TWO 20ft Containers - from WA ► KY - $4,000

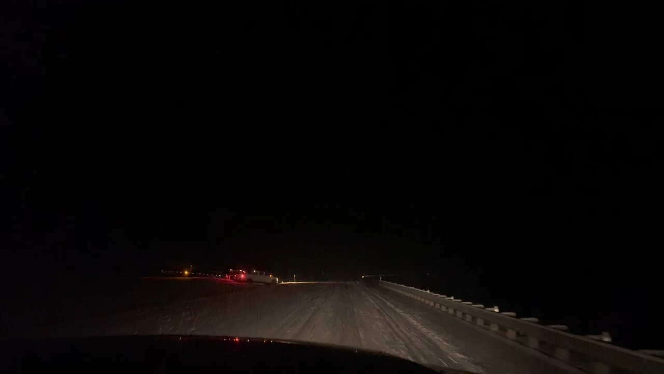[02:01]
no it's a hot shot oh gosh man oh wow that is not good all right let's pull over and see if we can help him in some way because he looks stuck pretty bad oh man